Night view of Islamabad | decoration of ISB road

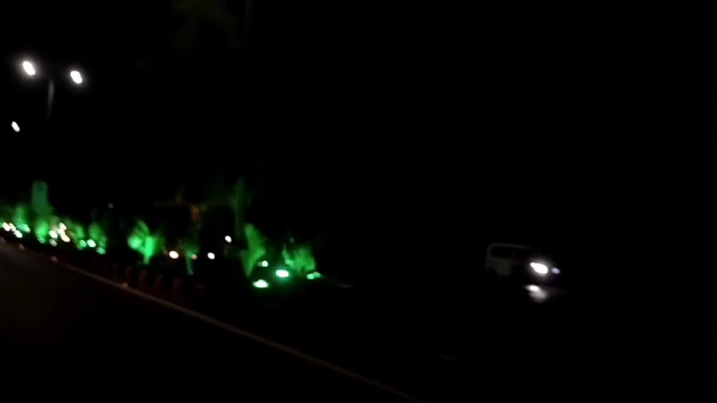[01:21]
आई होप दैट यू ऑल आर डूइंग वेरी वेल, इंजॉइंग लाइफ। एज यू नो दैट द रिसेंटली अरेंज शंघाई कॉन्फ्रेंस इन ISB, एज अ रिजल्ट द होल ISB वॉज डेकोरेटेड एंड लुकिंग सो ब्यूटिफुल।
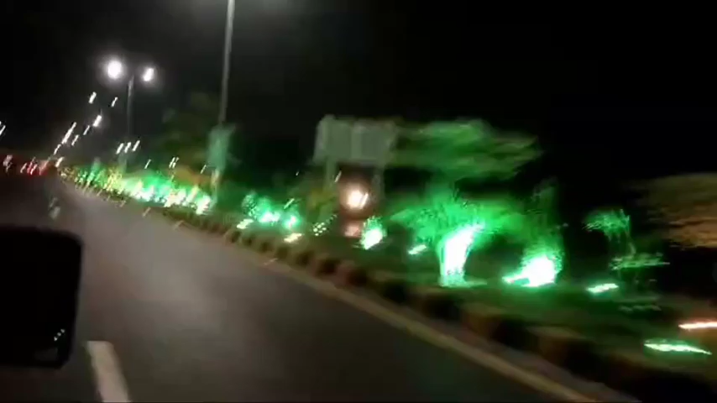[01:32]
So, in this video, I will show you beautiful night views of ISP, beautiful decoration and much more. So, let's start this video. आप कुछ views enjoy करें, साथ में मैं आपके साथ गपशप करती हूँ।
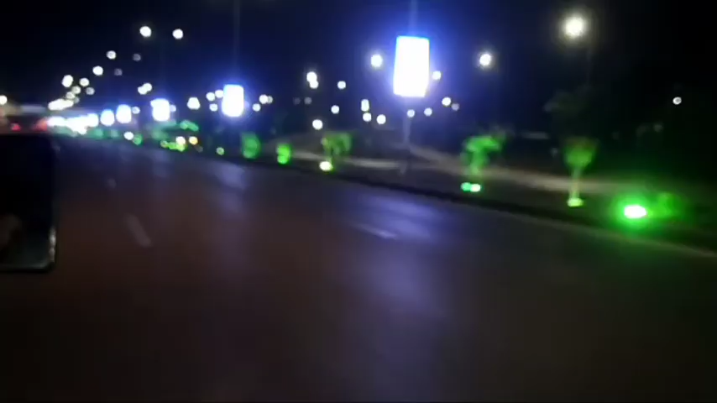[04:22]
वेल इट्स ओके, नो प्रॉब्लम, ऑल डेकोरेशन इज़ रियली नाइस। आप अगर नाइट व्यू की बात करें तो भाई कमाल का नाइट व्यू है। लाइट्स इतनी ज़्यादा हैं कि अगर आपकी एक ब्लैक पिन भी रोड पे गिर जाए तो वो भी इजीली मिल जाती है,
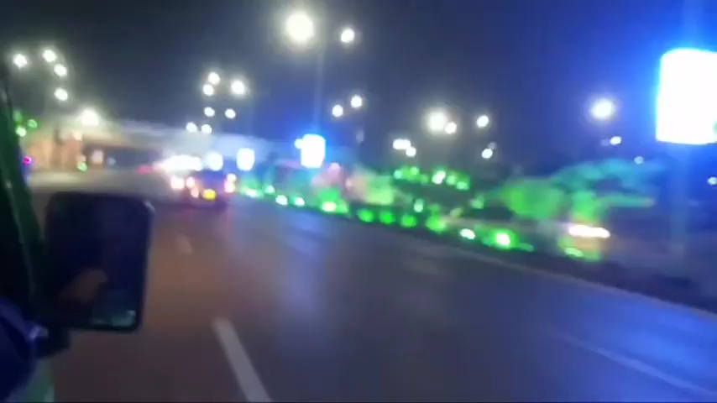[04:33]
इतनी ज़्यादा लाइट्स हैं। वेल लाइट्स की कमी तो पहले भी ISB में नहीं थी।